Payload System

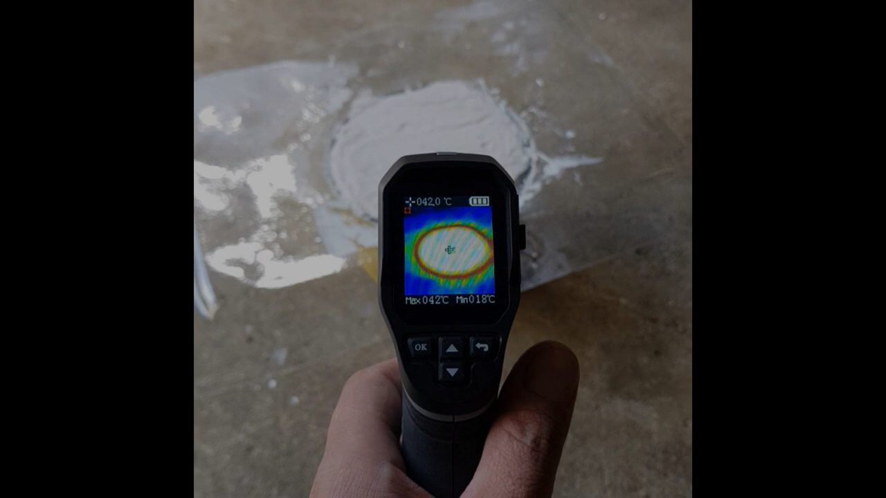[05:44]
On screen: spot 042.0°C, max 042°C, min 018°C
well the temperature is actually going up which is not what I was expecting okay uh one hour and 15 minutes later um and it's cooling down